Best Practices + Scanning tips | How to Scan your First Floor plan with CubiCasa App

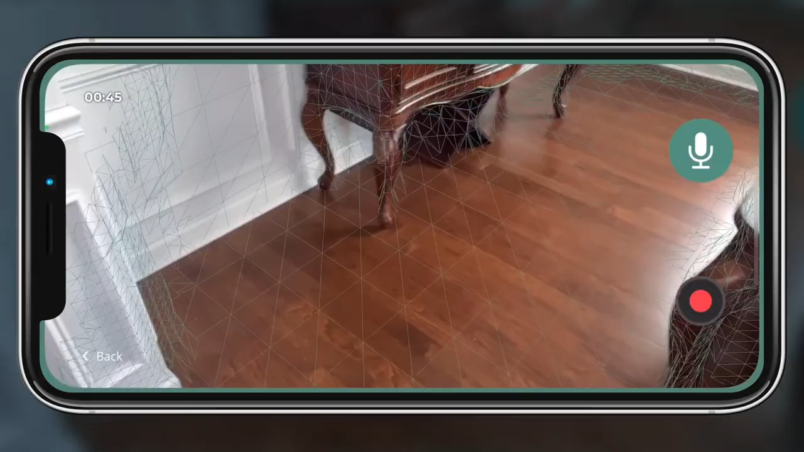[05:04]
in this dining room area, there's not enough room to really make it by the dining room table.
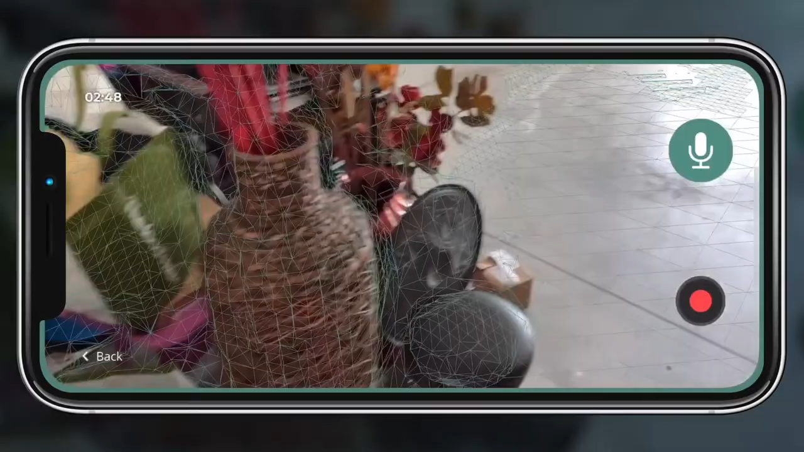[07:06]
Many times garages are full of clutter and things, so you're still able to scan.
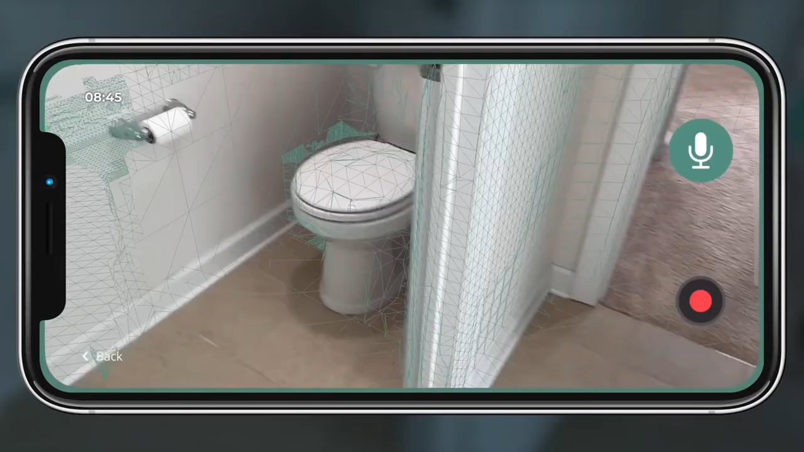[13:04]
We'll use the same concept in the toilet area to make sure we show it, but just back right back out.